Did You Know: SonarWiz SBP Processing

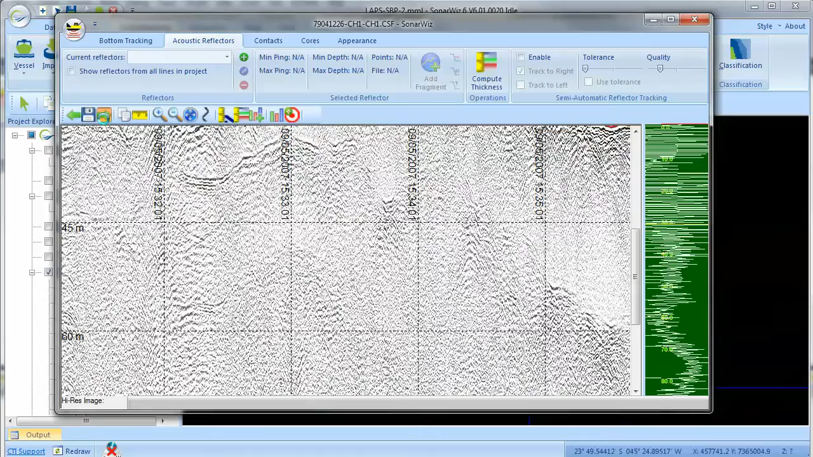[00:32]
Bottom tracking, reflector picking, and signal processing are all standard features of SonarWiz sub-bottom processing.
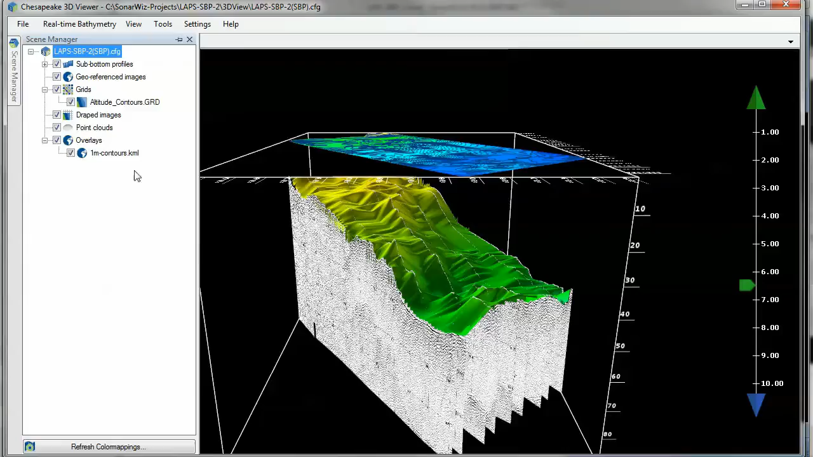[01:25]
But the 3D Viewer is more than just a pretty picture. You can export your own video fly-throughs in AVI,